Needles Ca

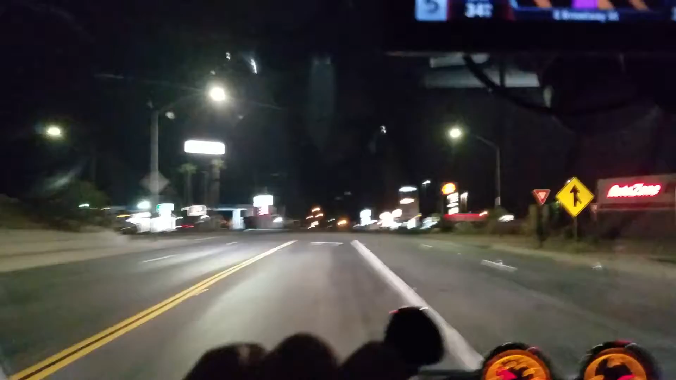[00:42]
And so I'm going to be drinking here in a little bit. So here we go. I-40. Westbound. Hammer down. Later.